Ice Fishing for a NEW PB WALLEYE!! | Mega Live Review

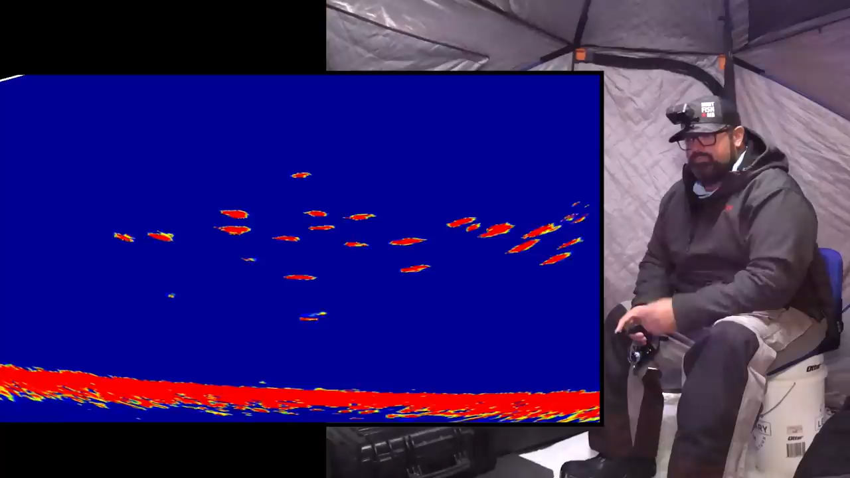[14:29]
This is where live imaging really comes into play. So nice. I can see all the bait fish. If you have a traditional flasher, you'll see stuff that's going through, but you don't know how big the bait fish are in that sense, right? Are they little bait fish or the big bait fish? This, you can like see all of the individual marks. Now, is it relevant to what we're doing right now in terms of fishing? Probably not, but it's just cool information in that sense. But I really enjoy the live imaging for that part.
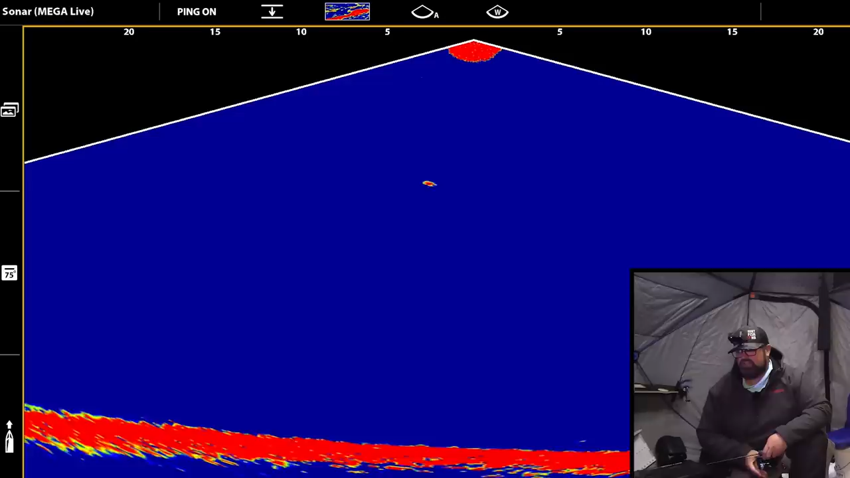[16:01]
how clear it is, your depth, all that stuff, right? But like right now I have my sensitivity actually cranked. It's on 20.
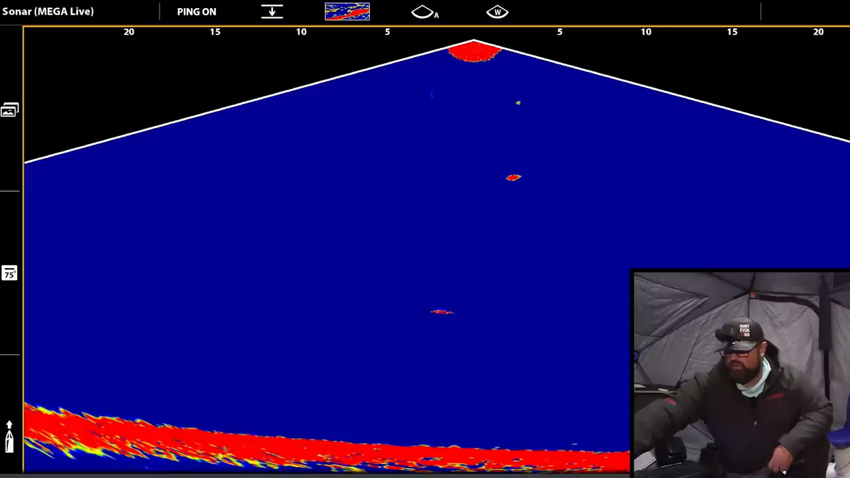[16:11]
And then if I go into my contrast, I have it at 12 right now.
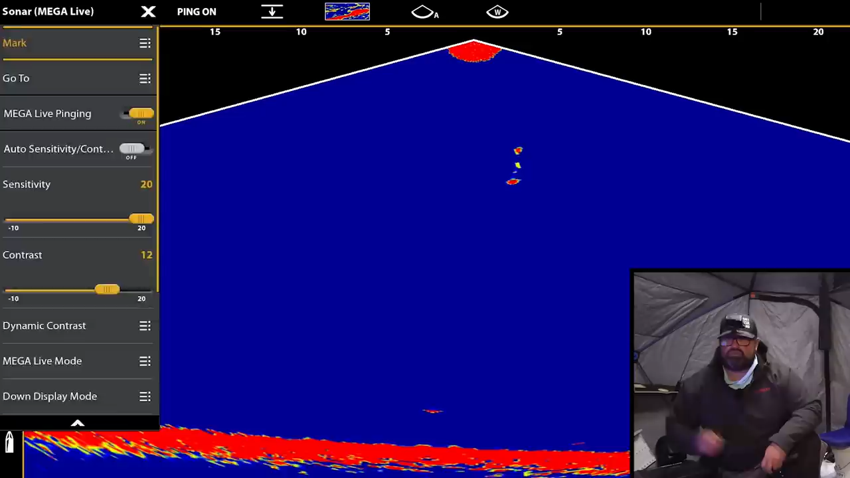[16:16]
I find that the clearer the water is, the higher you can crank your sensitivity up. If your water's not that clear, you turn your sensitivity down a little bit and then you turn up your contrast a little bit higher.
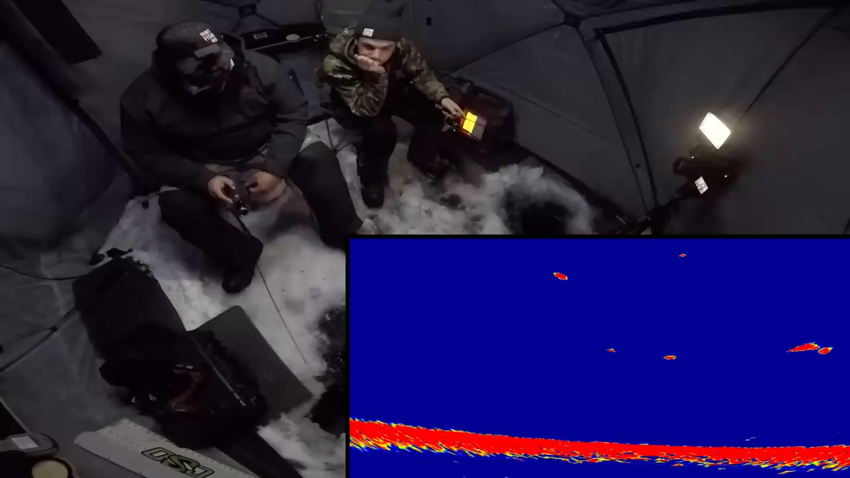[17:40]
Yeah, unless I think it's just two fish, maybe not. That's, I think it's just two ciscos. I don't know. Jeez, no, that's big. Wow. If this is a walleye, it's big, Carter. It's fighting like a walleye. I don't think it's a pike. I never got the best hook set on them.